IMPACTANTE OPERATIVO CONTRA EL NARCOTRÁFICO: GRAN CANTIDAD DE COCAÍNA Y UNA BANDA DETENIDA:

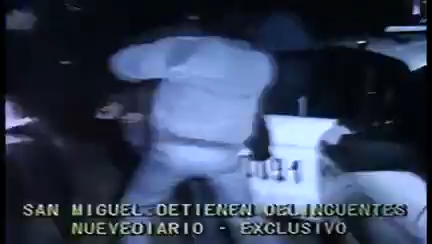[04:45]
Veo que hay lucha y forcejeo, están esposados con los rostros cubiertos. Ambos individuos son introducidos en el patrullero.